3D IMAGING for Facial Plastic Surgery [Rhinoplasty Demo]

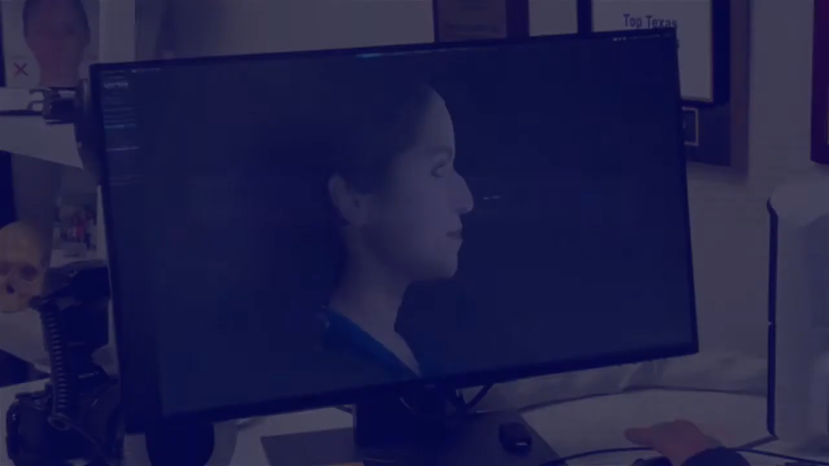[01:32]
so here we can see first of all here is our original 3D model here and I'm going to take off the
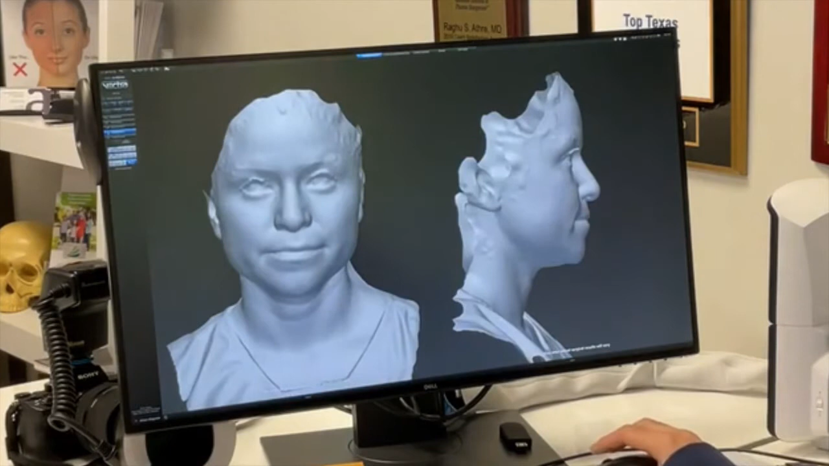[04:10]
see a volume model and see where the different volumes are on the face and how they're impacted by various types of imaging the other thing that